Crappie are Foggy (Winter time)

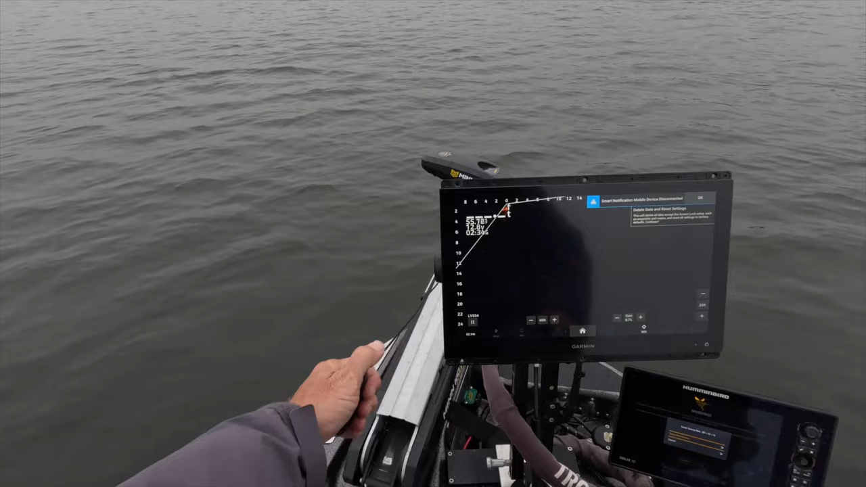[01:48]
that's what we're going to be doing all right guys we got the trusted hammer 10 the best down 10 footer on the market if you haven't touched one you need to because incredible
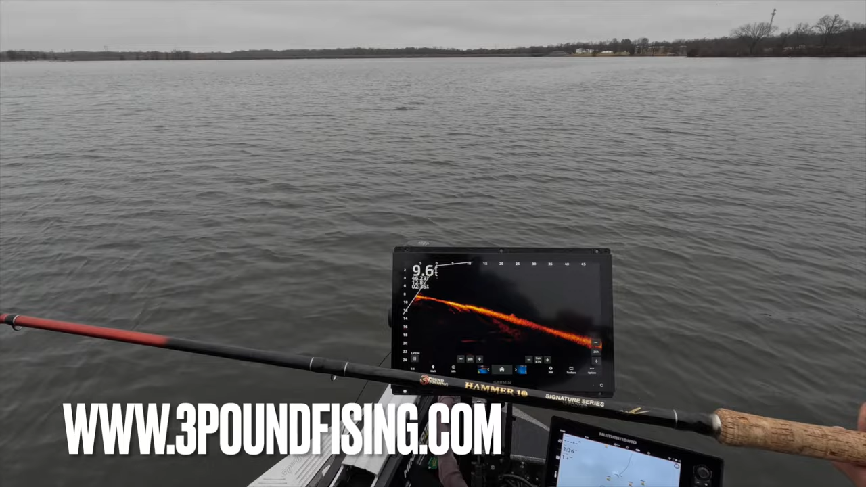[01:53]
we got the sniping braid we're we're fishing actually with the optimized which has been incredible lately and we're doing a hair jig
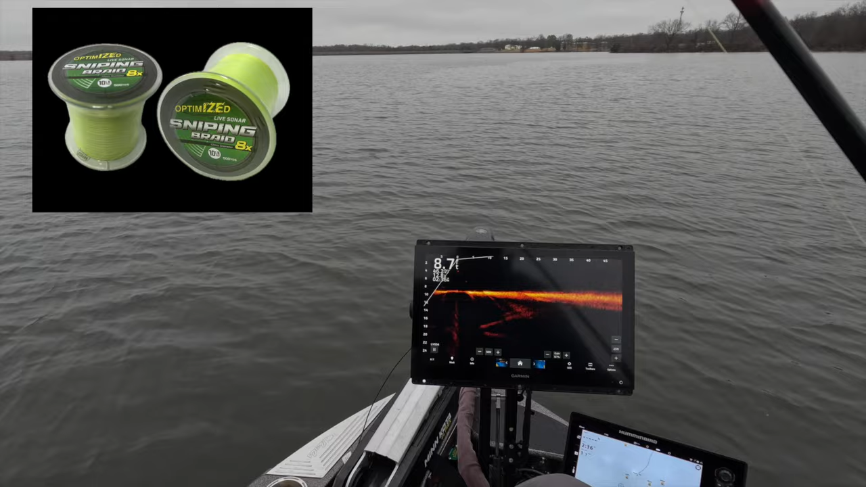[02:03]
with a black head all white black there you go that's what we're fishing with and right now we're just going to start off by
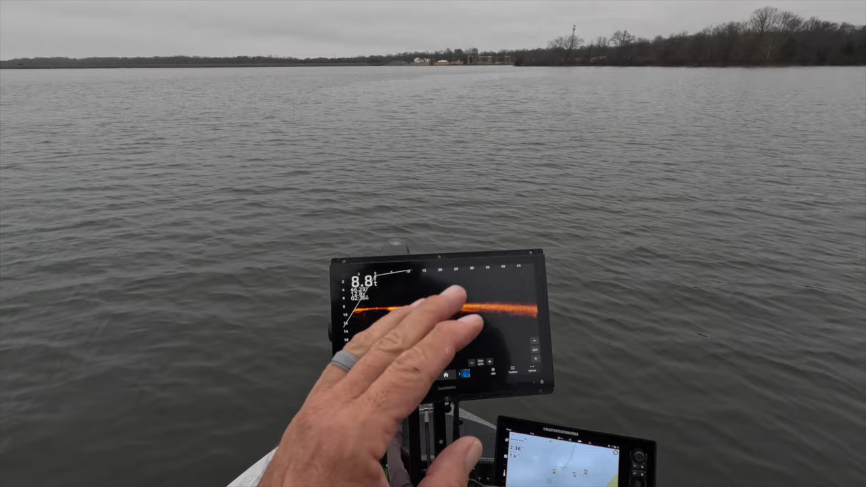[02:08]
going to areas that we're familiar with and seeing if they are there and currently we're seeing absolutely
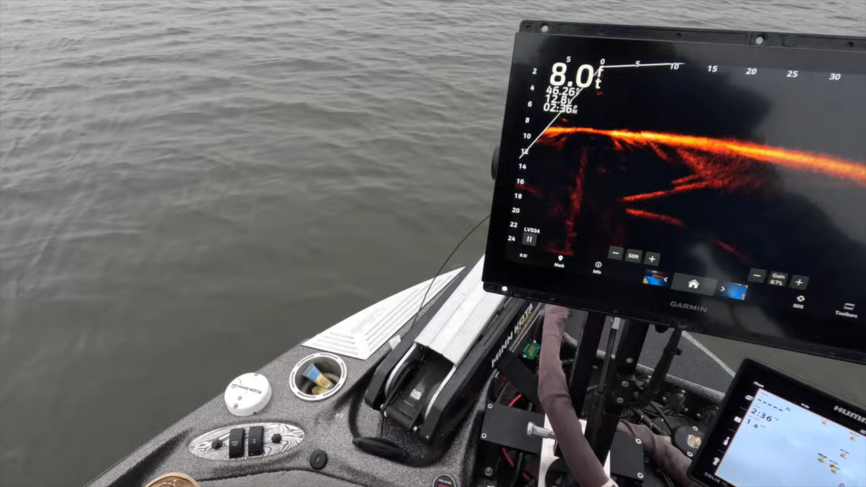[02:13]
On screen: depth 8.0 ft
nothing and so we keep searching until we see something that makes a little bit more sense but right
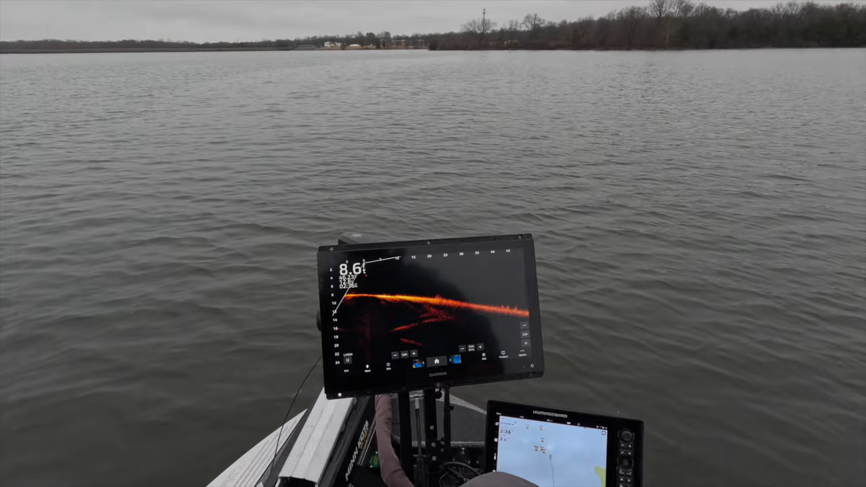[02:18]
now this place does not look fishy at all look at all these deep divers man look at those guys down the dirt super deep 20 feet big fish though they look like they're decent fish definitely worth the drop all right now we're dropping way back there
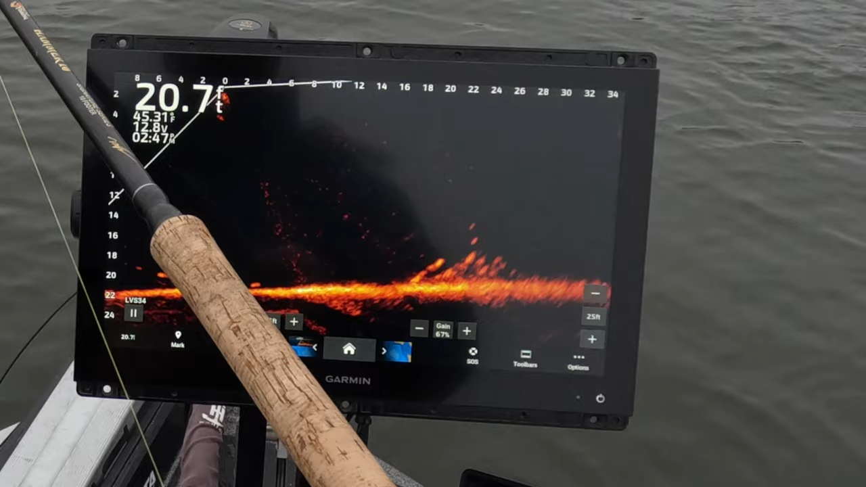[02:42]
On screen: depth 20.7 ft
got our first victim right there first fish of the trip baby
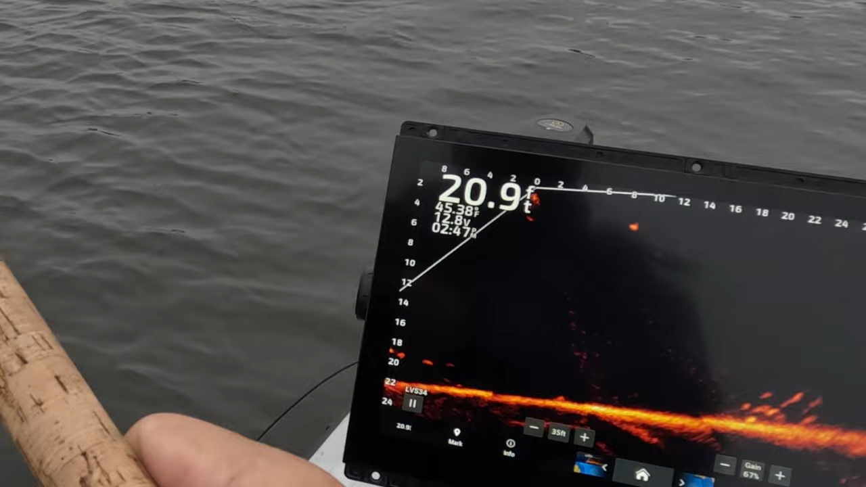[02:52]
should be a good one good fish solid fish solid fish guys guys right there on the hammer tens that's a solid 10 and a half almost 11. good solid eater though we let them go here at three pound fishing if you know you know
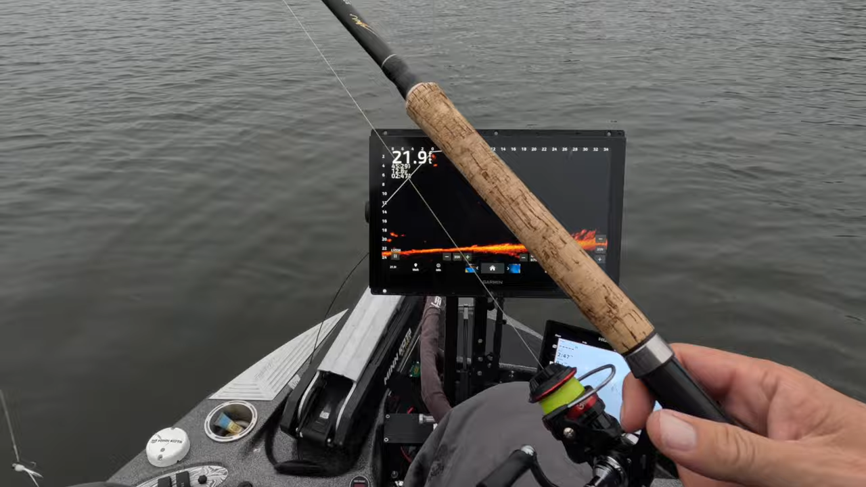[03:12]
so that was a rather you know very light had to really work them hard um really wanted it slow which is interesting i didn't expect that after this massive cold front that came through here um i guess i expected a little bit more of aggressive fish now we are kind of in the middle of the day three o'clock it is middle of the day and um that could always play a factor but i'm hoping to find there are some schools which i'm sure we're going to but right now
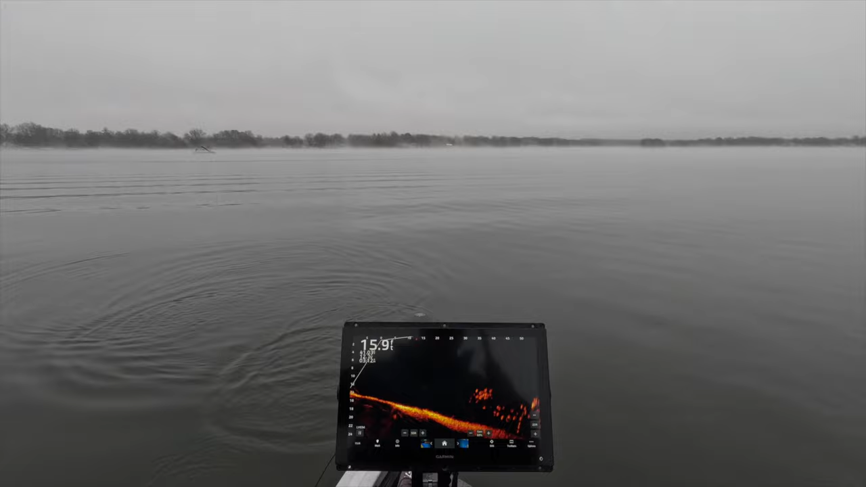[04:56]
oh man this is almost a tournament fish right here look at this fish wow